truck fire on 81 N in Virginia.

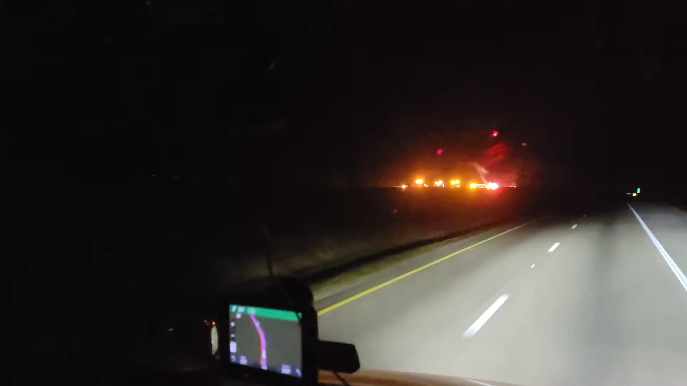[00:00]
Well, let's see what we have this morning folks. Holy shit.